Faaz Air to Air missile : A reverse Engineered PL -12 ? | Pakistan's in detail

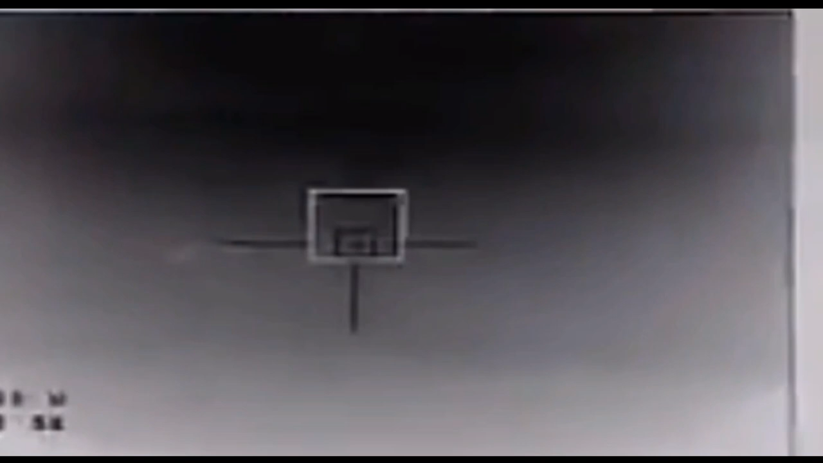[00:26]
والی ہیٹ کو ٹریک کرتے ہو اس کا بیچھا کرتا ہے اس کی بہترین بات یہ ہے کہ
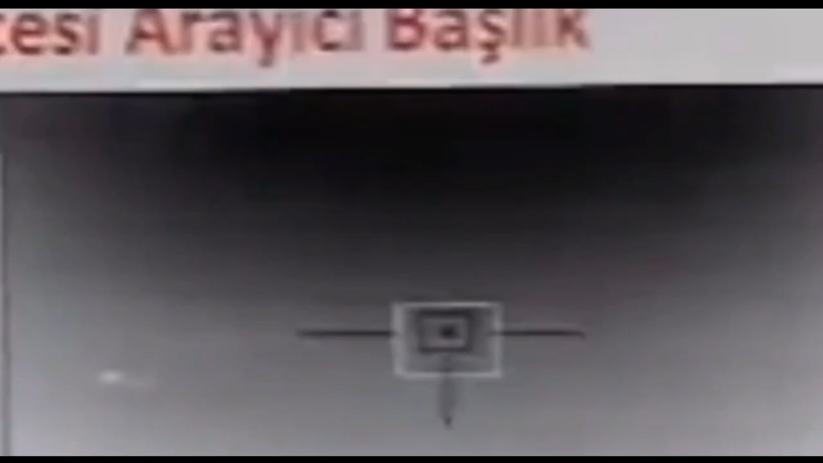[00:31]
دشمن
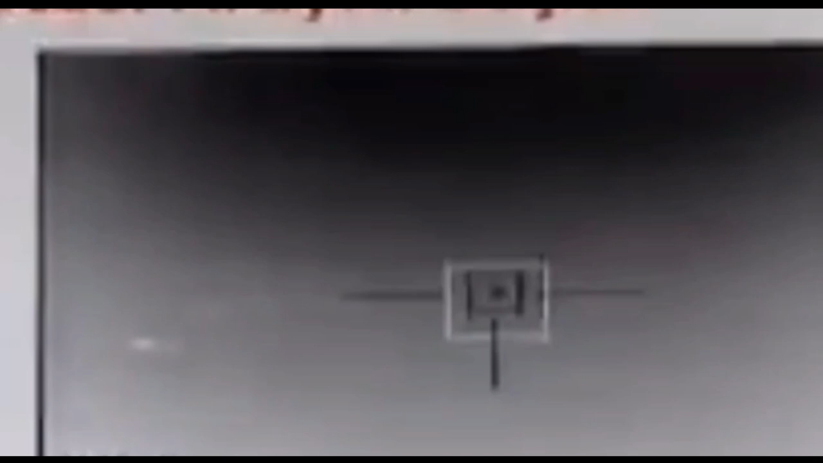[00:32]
کے ائر کرافٹ کو پتا بھی نہیں چلتا کہ میزائل اسے لوگ کیے بیٹھا ہے ایکٹیو ریڈار ہومنگ
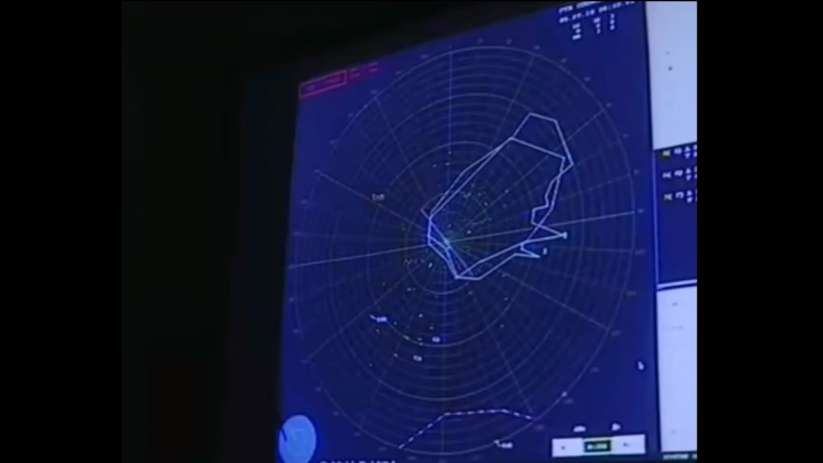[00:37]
سیکر اپنی ریڈار سے ائر کرافٹ کو لوگ کرتا ہے اور اسے ٹریک کرتا